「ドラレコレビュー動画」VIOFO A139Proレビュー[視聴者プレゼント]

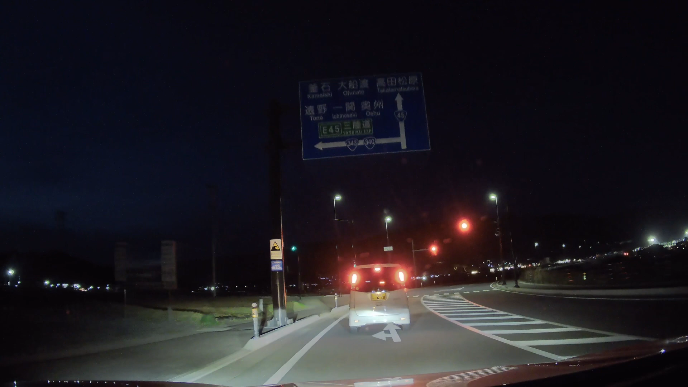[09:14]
夜のフロントカメラ映像になります前の車のナンバーも は
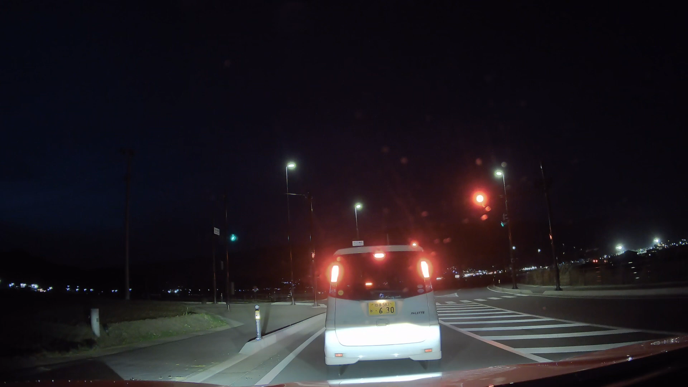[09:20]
っきりくっきり映ってますねダメなドラレコだと 白飛びというものが発生して自分のライトで前の車のナンバーが 白く飛んで見えなくなってしまうという現象が起きます